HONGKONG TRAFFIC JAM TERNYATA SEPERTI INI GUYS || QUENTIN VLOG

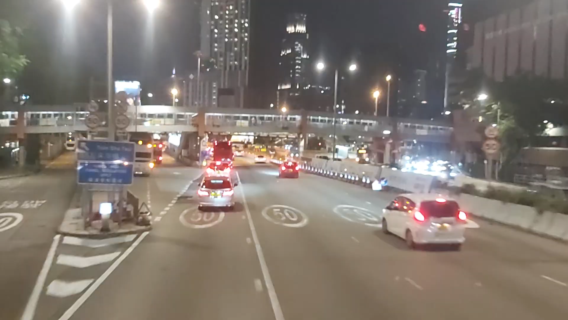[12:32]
Kita udah nggak macet lagi ya. Kita mau lewat tol atau tunnel ya, terowongan ya kita. Di depan itu ada terowongan. Nah itu di depan udah ada tunnel ya atau terowongan ya.
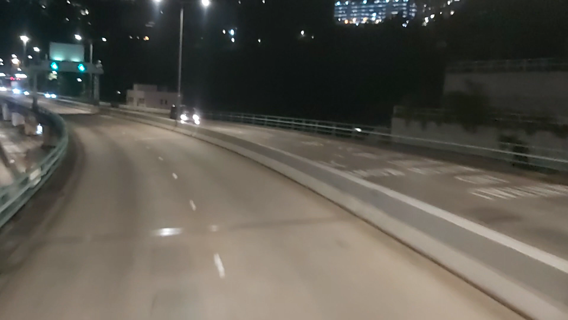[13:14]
Tuh, sampai gak ada kendaraan tuh ya. Tuh.